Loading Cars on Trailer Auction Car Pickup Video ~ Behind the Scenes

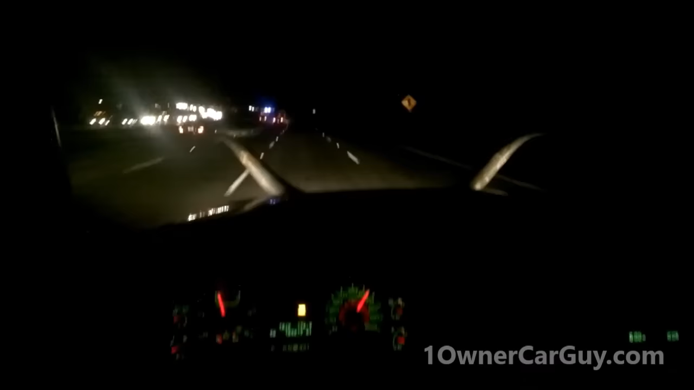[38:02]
I don't know. Looks like they got a bunch of trucks broke down and a bunch of cops after them. There's 3-4 cop cars there. Yeah, buddy. They've got the whole wide load guys pulled over. Fucking with them.